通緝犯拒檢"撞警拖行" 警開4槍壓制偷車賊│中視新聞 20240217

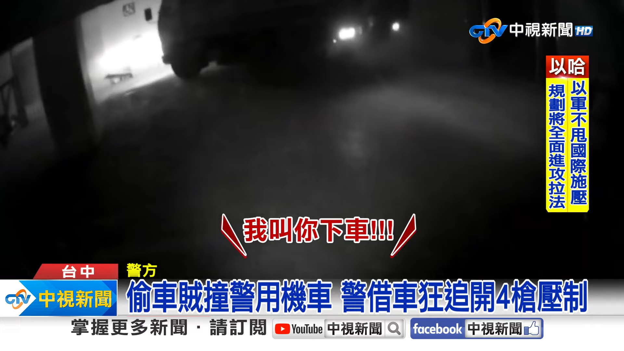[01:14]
下車貨車開到建築工地逃無可逃警方對空開了一槍又對小貨車左後輪開三槍制止總共四槍壓制嫌犯這下除了竊盜罪還要被加重妨害公布罪一